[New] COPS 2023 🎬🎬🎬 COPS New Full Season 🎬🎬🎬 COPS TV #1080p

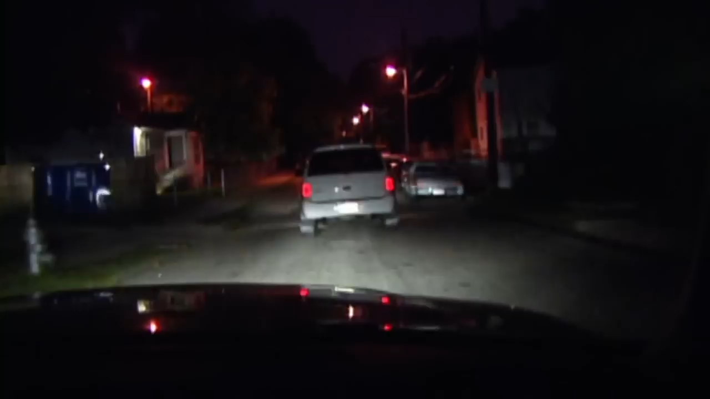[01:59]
Gonna be eastbound on Proctor, headed towards James P. Browley, a white Durango 2-1 X-ray Frank William.